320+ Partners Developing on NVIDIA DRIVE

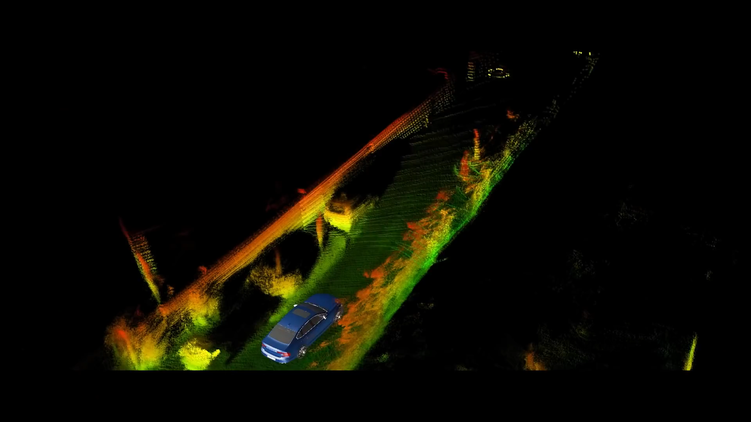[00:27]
The information that our sensor generates is just some raw data, and you can't do anything with raw data.
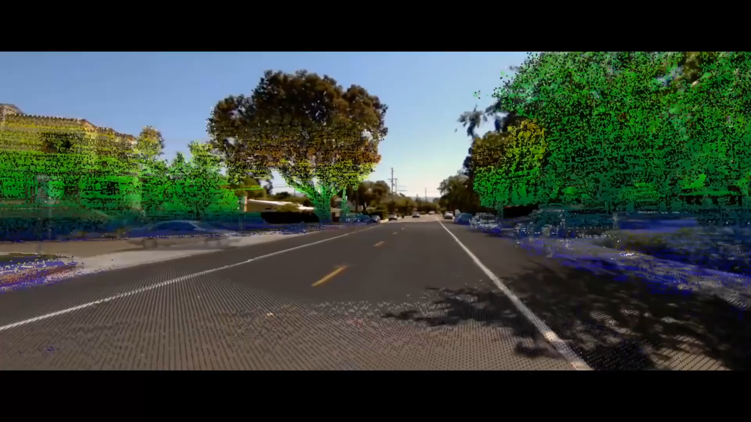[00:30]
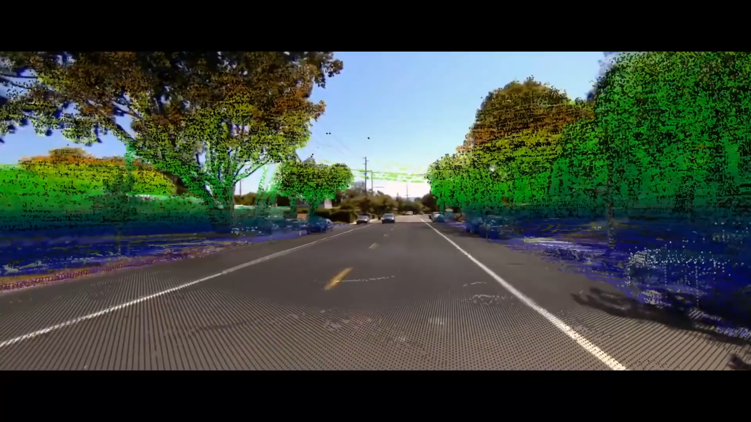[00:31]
Somehow you have to extract the information out of it.
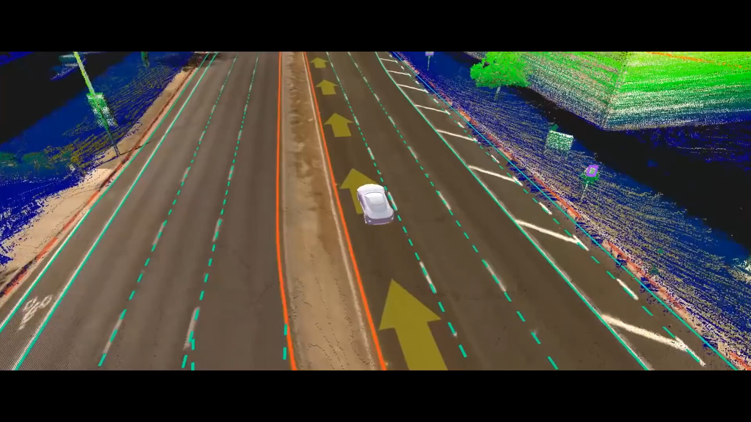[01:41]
These are the maps that need to be actually consumed by self-driving cars, and I find this challenge to be extremely exciting.